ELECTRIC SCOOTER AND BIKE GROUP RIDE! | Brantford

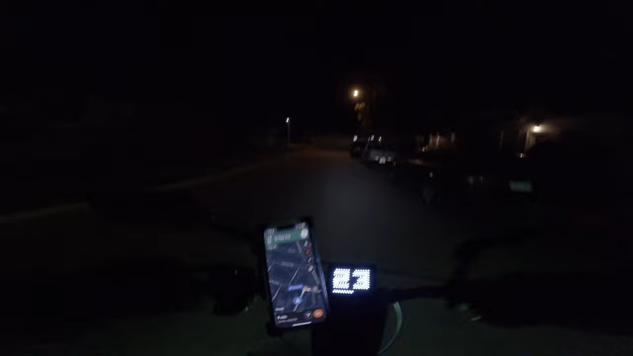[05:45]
We're just, wait, why is it telling me? Is it this way? No, it's not. It's telling me to cut through this little plaza. Or is it like a little trail? I don't think I should be going to the trails at this time. It is not safe. Hell no. Is that a speed bump? Yeah, it is. Imagine I didn't see the speed bump and I'm zooming.
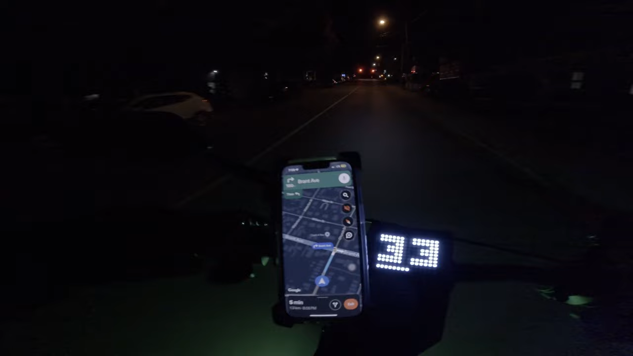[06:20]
I'd be fucked. I'd be flying on that shit. I can't really see much with my visor.
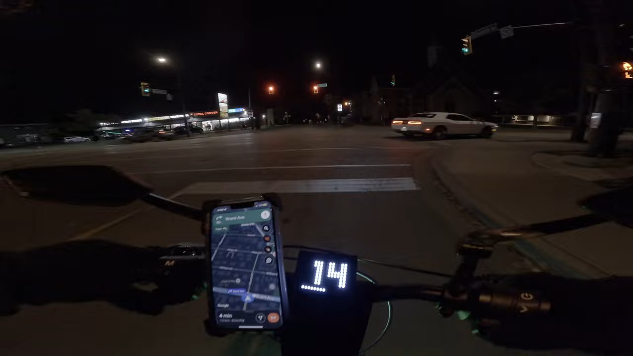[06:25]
Sheesh. My shoelaces are untied. Okay.
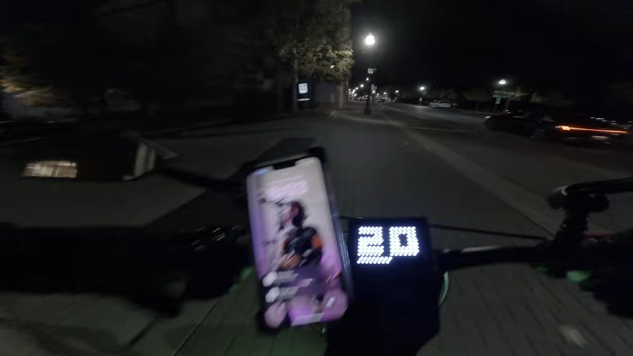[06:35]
It was kind of vibey because people actually pulled up with lights on their little bikes.
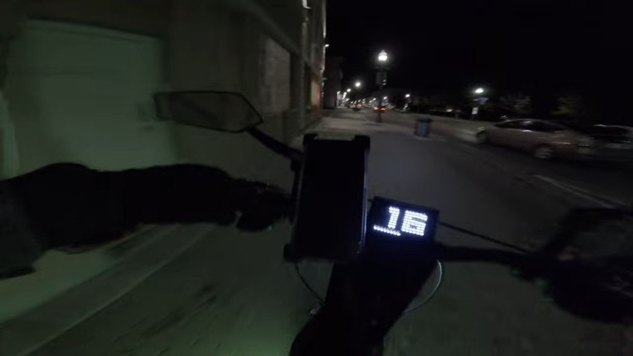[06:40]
Kind of cute. Why is this car going slow right now? I swear it's like a 50 here.
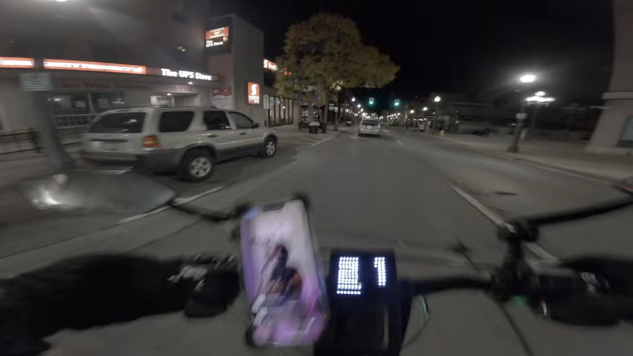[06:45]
Towards the end, we actually got hot chocolate, which was pretty nice. It was super hot too. Kind of burned my tongue. But it low-key slapped, I'm not gonna lie.
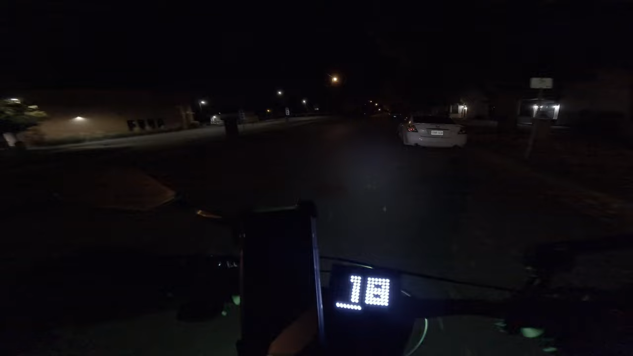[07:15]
All right, I'm just gonna park up at the school parking lot really quick. Park it here. I don't know if you guys could see me from this angle.